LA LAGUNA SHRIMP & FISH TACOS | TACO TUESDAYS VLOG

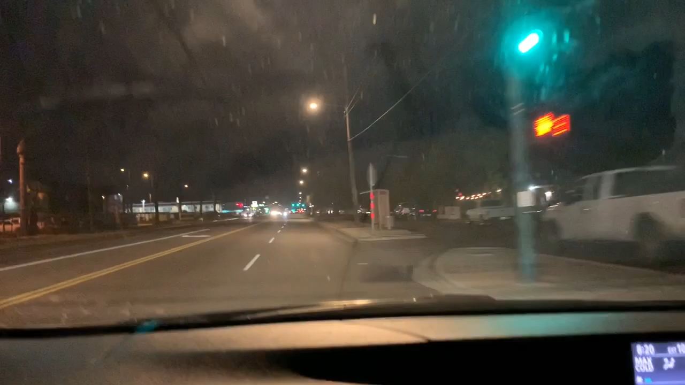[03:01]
I was asking for those tacos like from Rocky Point, empanizados de camarón y de pescado, and she definitely reminded me that this one place we came to many years ago is still open. And of course, we're pulling up to it right now. It's off of 27th Avenue and Indian School, and it is called, bear with me, La Laguna.
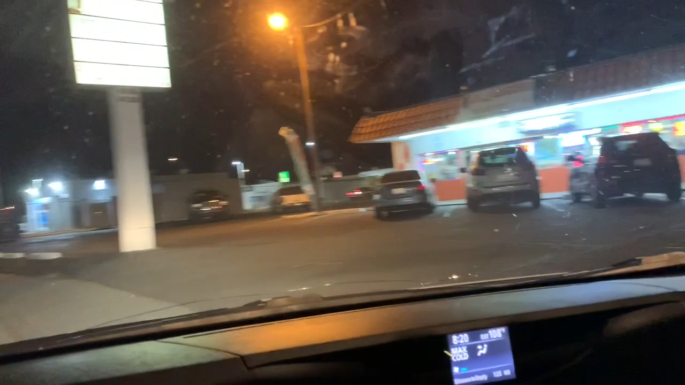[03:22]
So I'm pulling up right here to La Laguna.